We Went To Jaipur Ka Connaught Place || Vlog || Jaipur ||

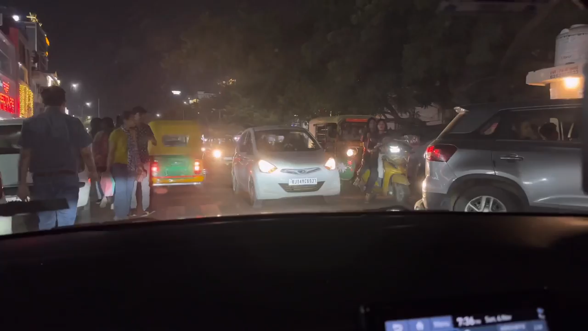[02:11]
यहां पर हरियाली तो देखने को मिलती साथ में बहुत सारी गाड़ियां भी देखने को मिलती ट्रैफिक भी बहुत रहता है